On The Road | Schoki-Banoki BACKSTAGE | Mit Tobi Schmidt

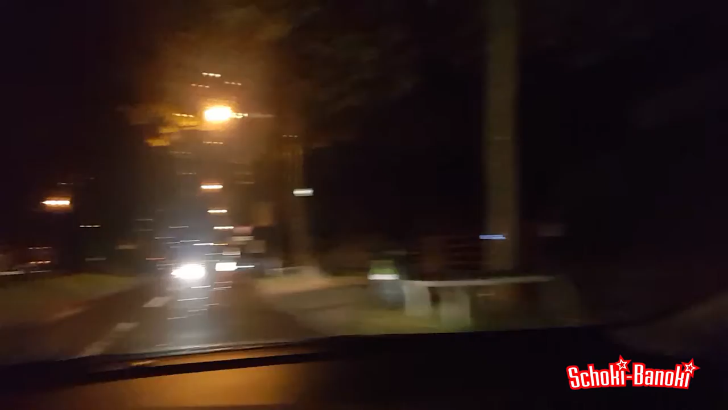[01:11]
Da vorne ist vorne. Da vorne ist vorne. Und hier hinten ist hinten. Hammer, oder? Und hier hell, dunkel.